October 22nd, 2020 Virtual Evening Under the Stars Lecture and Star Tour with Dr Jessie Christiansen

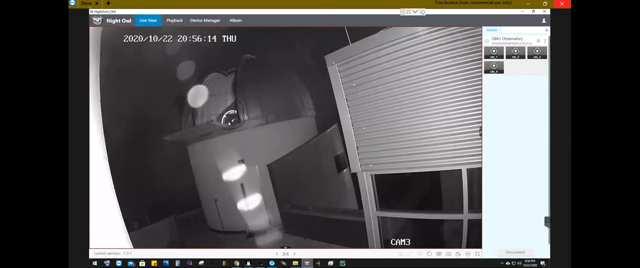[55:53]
And we are greeted with a beautiful spider web. That's right smack in the middle of our view. So that's wonderful. And for reference, in case you want to get a sense of scale, the door is about six and a half feet high. So you can kind of get a sense of scale with that. And then last but certainly not least, in the top left, we have the actual telescope that we'll be looking through. So Patrick, could you please tell us a little bit about this telescope?